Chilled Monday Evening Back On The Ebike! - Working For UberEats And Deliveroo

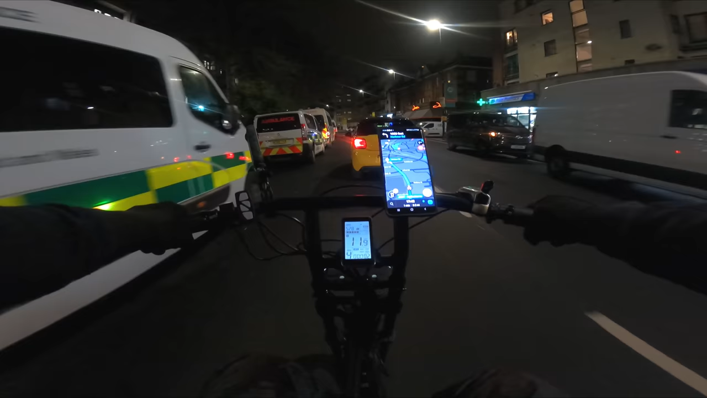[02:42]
okay going 11 miles an hour in a 20. what is going on here oh oh now you indicate okay okay of course that's how we drive in london we in indicate at the last millisecond
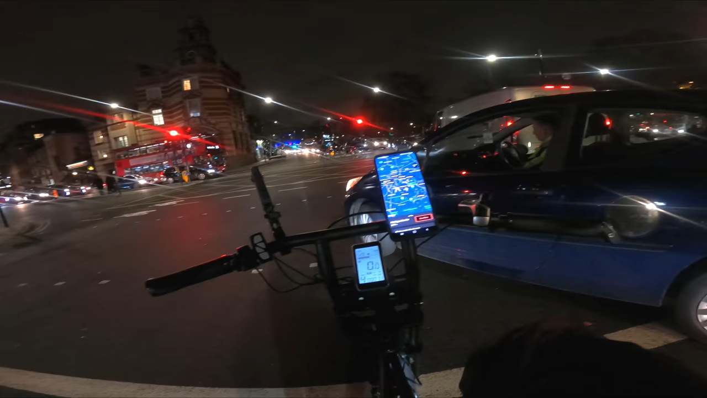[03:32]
oh yeah they're around to my right hand side there's so much traffic so much but there's a burst a burst water main in the road and they've got temporary traffic lights and i mean look at this traffic it goes all the way down that road and all the way here it is mental we've got an order we are picking up from morley's